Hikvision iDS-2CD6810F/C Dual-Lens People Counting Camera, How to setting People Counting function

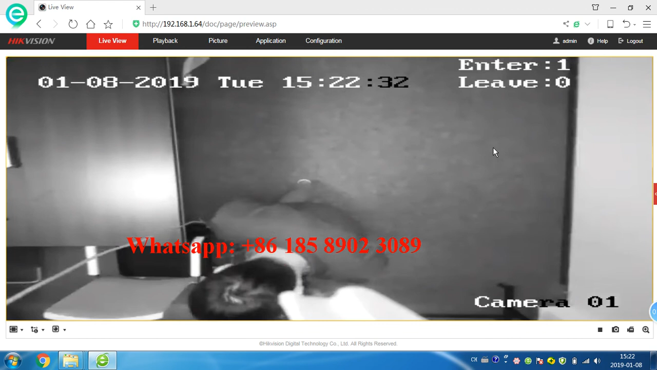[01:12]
okay second people leave okay okay okay so you can see this this camera can calculate how many people very quickly very correctly if you have any other questions please feel free to contact us thank you